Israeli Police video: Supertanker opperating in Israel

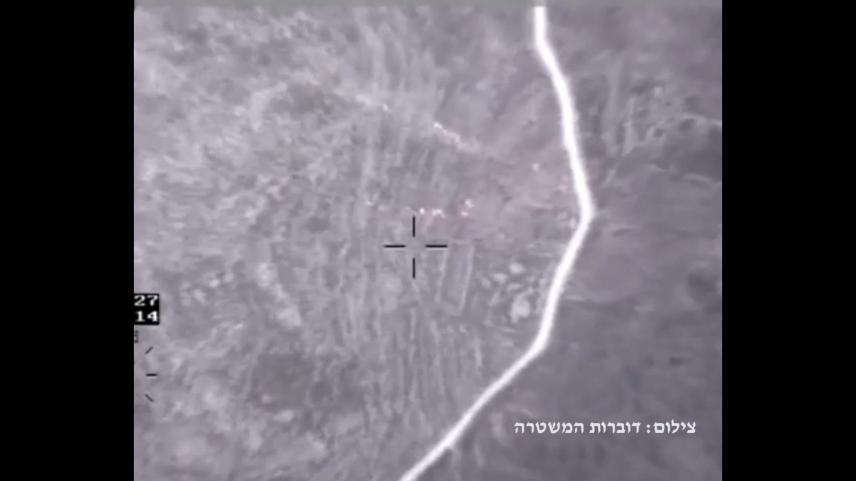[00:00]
שנה, שטח פתוח, מורדות מערבים ולא מסוכנת כרגע שום כבר
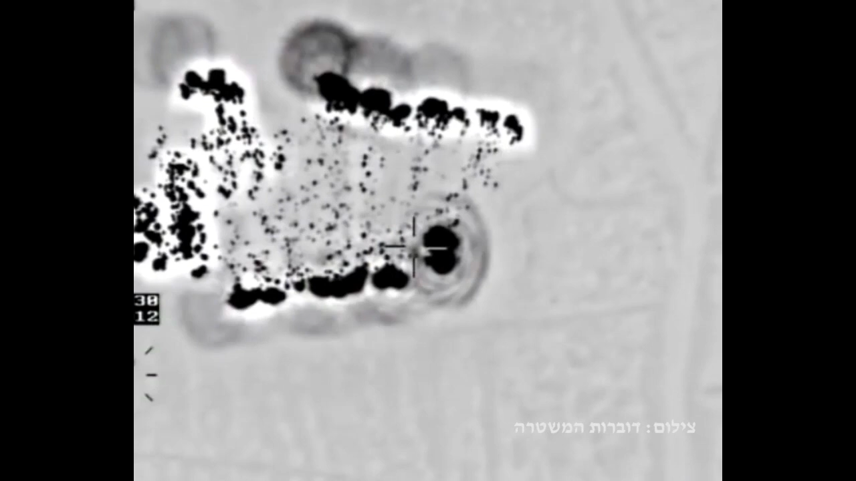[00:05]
סופר טנקר, קיבול 1 כיבל לא, תודה מסופר טנקר, אני יכול לנמיך?
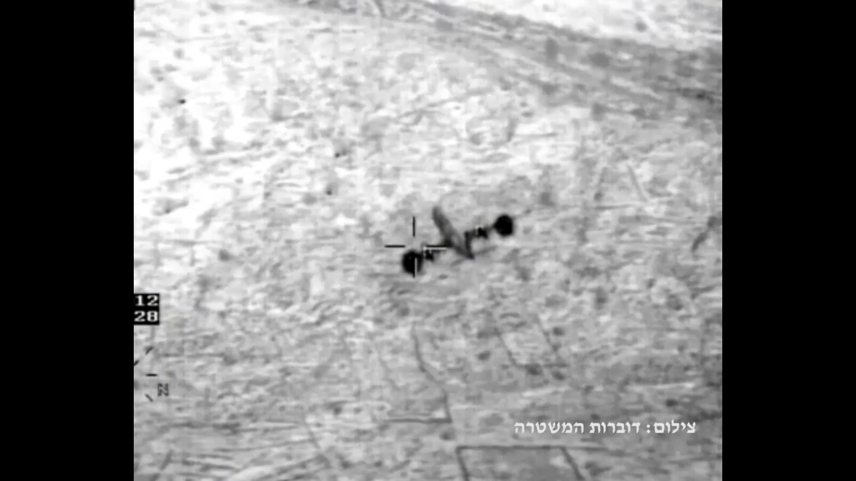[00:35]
אנחנו מראים לכם את הסופר טנקר עכשיו אצלנו בתמונה
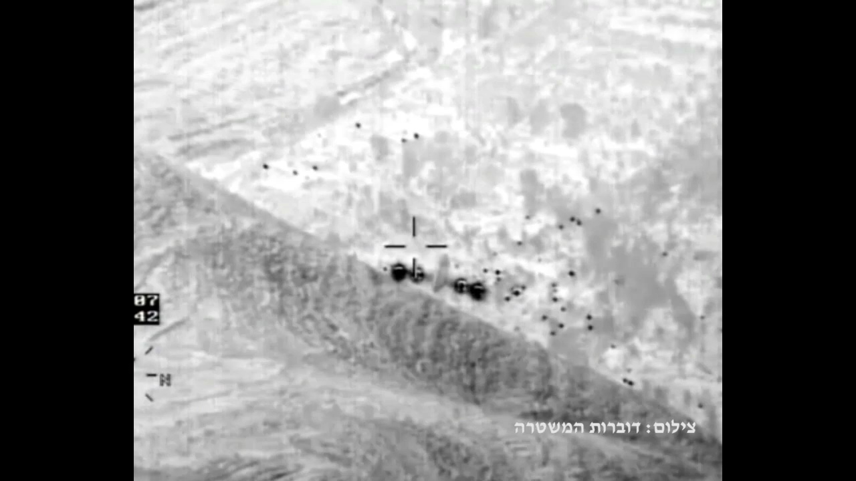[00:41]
זה אוזור ההטלה, סופר טנקר מבין שזה ילבש כן, קיבל לי